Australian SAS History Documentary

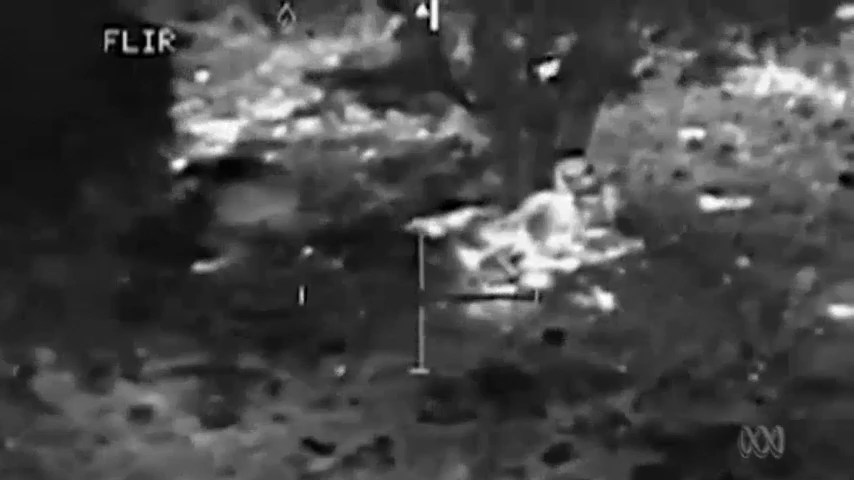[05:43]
And as the predator was moving around and looking at those areas, lo and behold, there was the enemy.
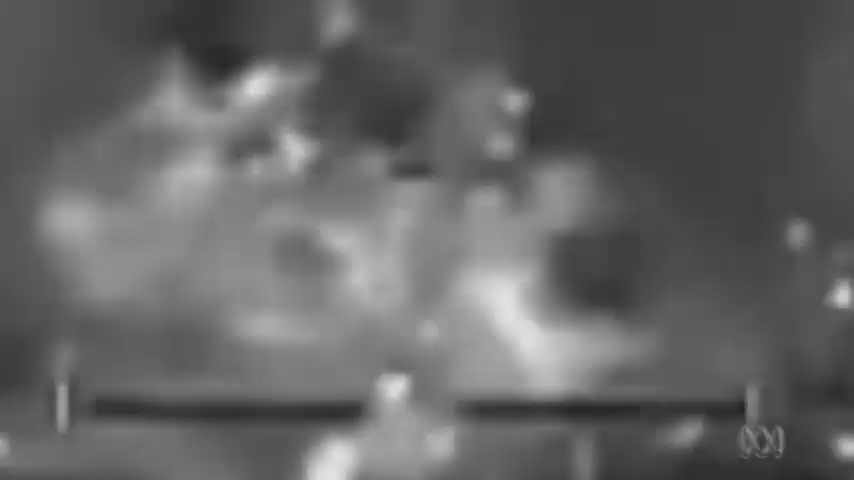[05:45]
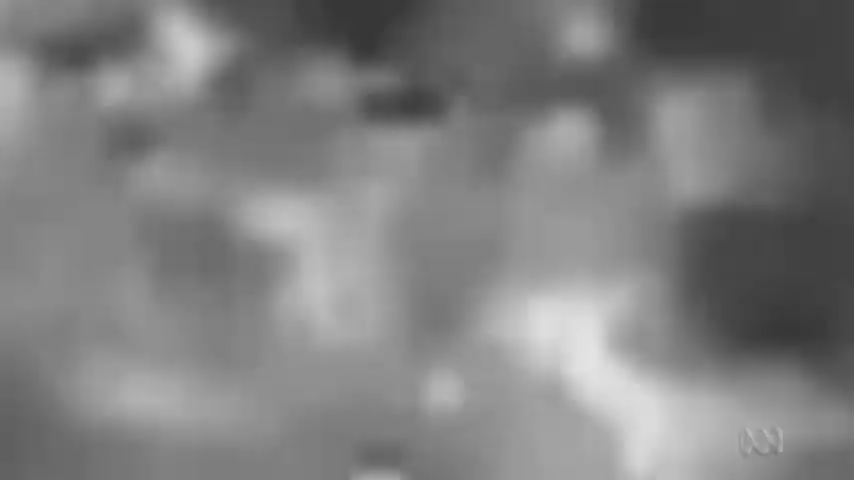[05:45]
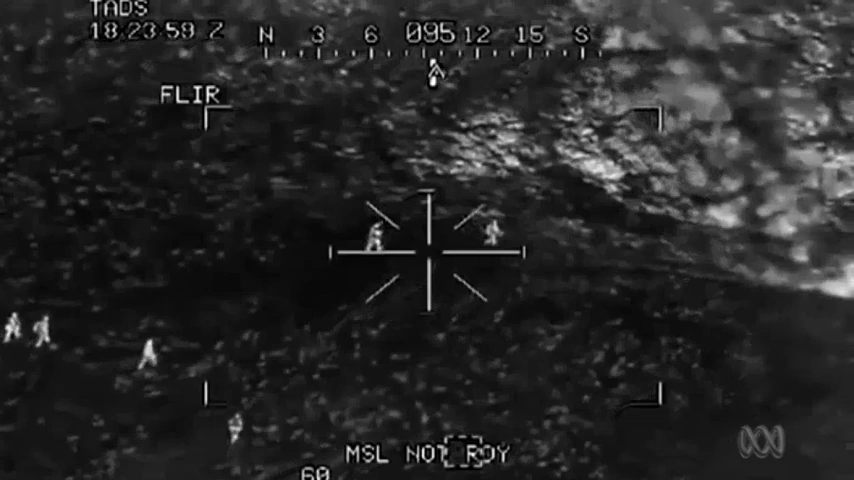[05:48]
The mortar positions were tents. They were trucks carrying ammunition.
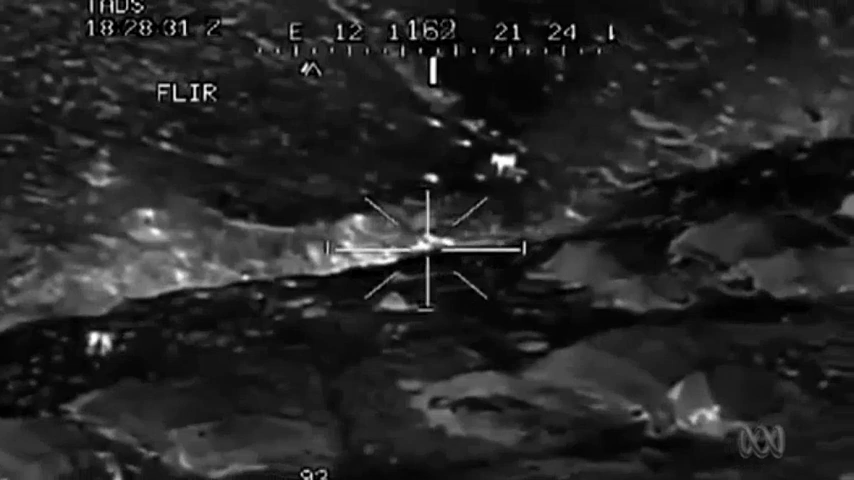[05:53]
They were encampments of the enemy.
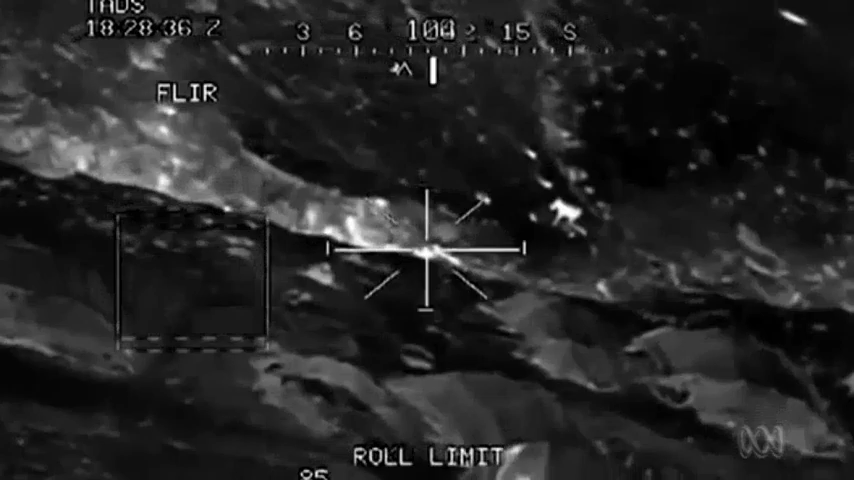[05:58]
And most of these were along creek beds.
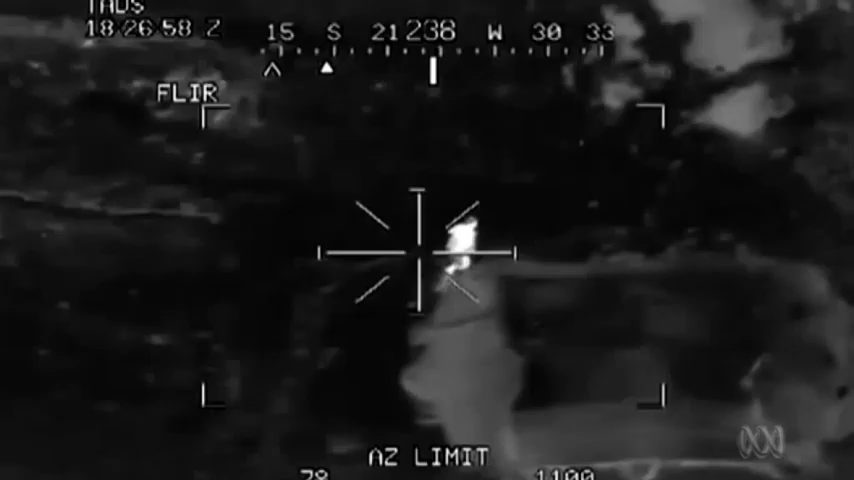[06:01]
When the gunships checked in at night, inevitably they would find something there, report back to us what they see.